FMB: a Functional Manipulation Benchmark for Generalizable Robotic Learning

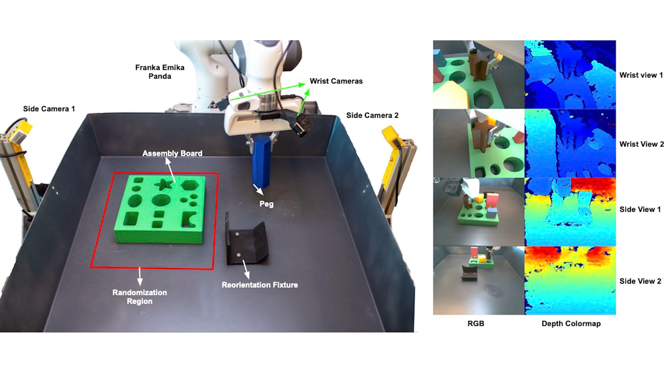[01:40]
The data set is collected on a Franca arm from two global cameras and two wrist-mounted cameras. Each camera records RGB and depth information.